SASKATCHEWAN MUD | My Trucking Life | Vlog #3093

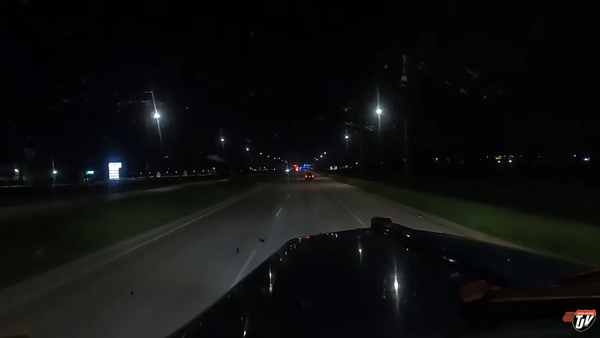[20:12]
The way you know it's summer or almost summer on the prairies in Canada is all the bugs on your truck as soon as the sun goes down. I'm gonna fuel up at the Flying J. We're in Headingley right now, just west of Winnipeg. And we're gonna stay there for night. I'm gonna fuel up so I can grab a shower. For those of you who don't drive truck, when you fuel up at most truck stops, you can have a free shower. Otherwise, you gotta pay $15 to $20, depending on where you are.
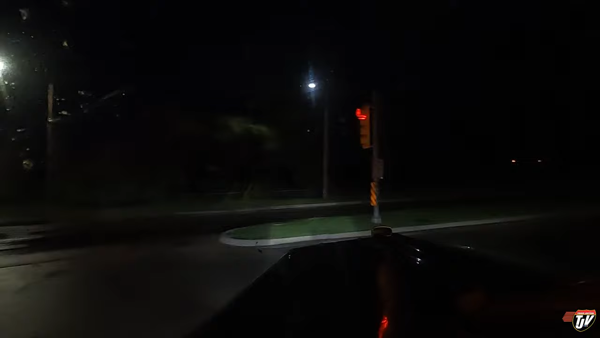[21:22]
In 200 meters, turn right on, connecting road and N, approaching destination on the right side, in 10 meters. We're truckers though, we don't always have the choice. Probably gonna be pretty full, but I'm hoping there's at least, you know, a couple spots open all the way at the back. Ah, I shouldn't have driven through that puddle. Ah, I'm gonna have to wipe off my chrome now.